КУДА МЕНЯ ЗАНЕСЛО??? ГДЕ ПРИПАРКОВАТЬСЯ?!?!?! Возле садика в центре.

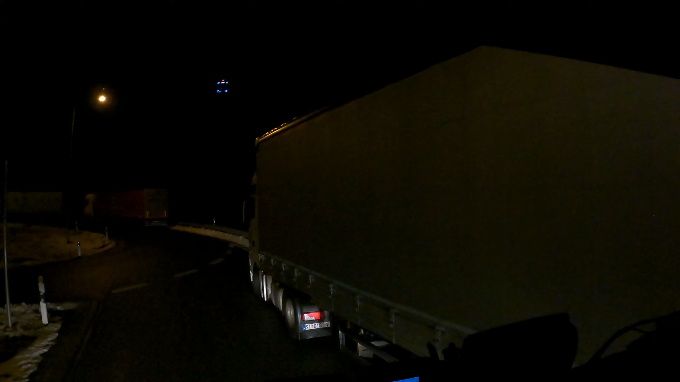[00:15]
Я понимаю, конечно, что встать некуда. Но это же катастрофа какая-то.
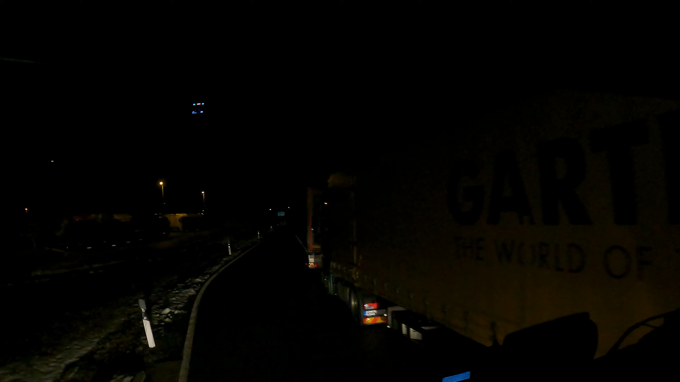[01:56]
Но, допустим, мне не особо охота собирать бордюры.
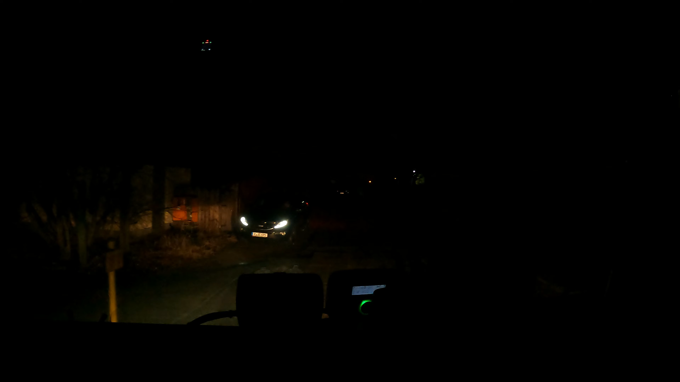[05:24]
Вроде нормально прошли. Да, хреново по темноте, конечно, так.